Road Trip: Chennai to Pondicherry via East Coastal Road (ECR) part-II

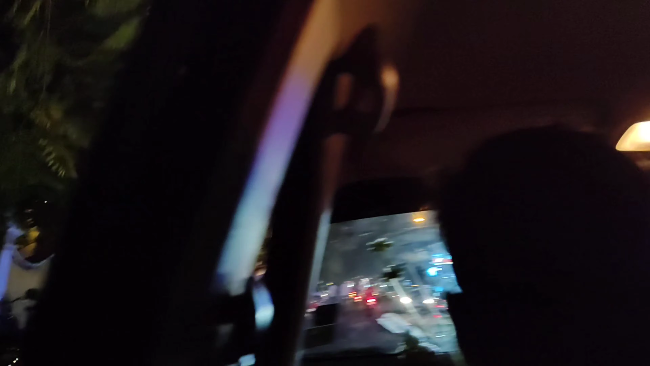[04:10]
फुल ऑफ वाइब्रेंट कलर्स, मुझे काफ़ी पसंद आ रहा है गाइस, आई होप आपको भी ये बहुत ही अच्छा लग रहा होगा।